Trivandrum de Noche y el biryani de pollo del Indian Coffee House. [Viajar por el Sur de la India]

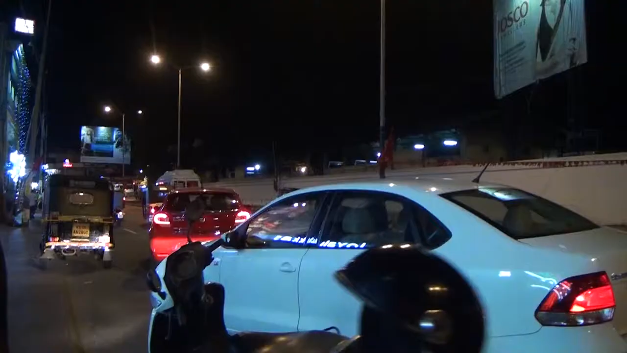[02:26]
Estoy rodeando la parte que era del antiguo fuerte,
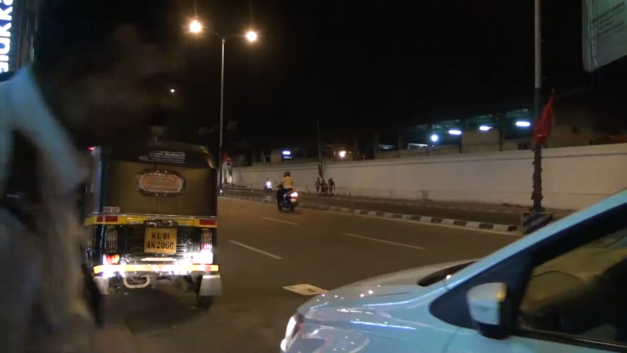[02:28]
y de aquí para adentro sería lo que sería el casco antiguo, y de aquí para afuera es el resto de la ciudad.